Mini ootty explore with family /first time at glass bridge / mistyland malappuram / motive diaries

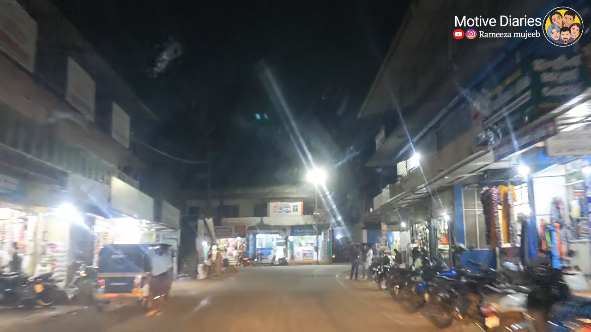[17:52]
കോളനി റോഡ് സമാഗമം അല്ലേ പോയാ മതി നല്ല റോഡ് കിട്ടിയ സന്തോഷത്തില് കുട്ടി മത്സര പാച്ചില് വേണ്ടട്ടാ
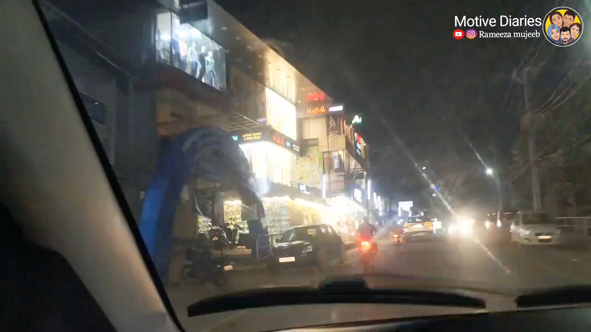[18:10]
അങ്ങനെ എന്താ മെയിൻ റോഡിലെത്തിയപ്പോ പിന്നെ പെട്ടെന്ന് തന്നെ
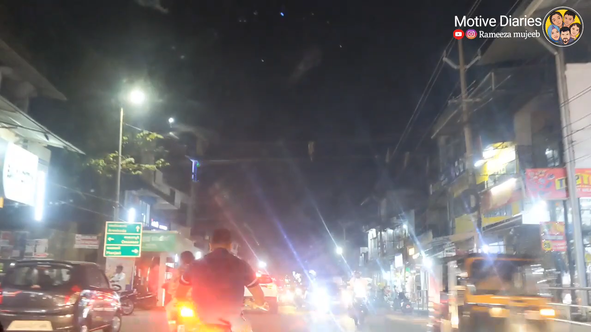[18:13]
സ്പീഡിലൊക്കെ പോരാൻ പറ്റി അങ്ങനെ കീശേരി എത്തിനു കീശേരി ടൗൺ ആണിത് അപ്പൊ ഇങ്ങനെ ചെറിയ രണ്ടാളും വണ്ടി കിടന്ന് ഉറങ്ങിനി ഏകദേശം 9 മണി കഴിഞ്ഞ എന്തായാലും വീട്ടിലെത്തുമ്പോ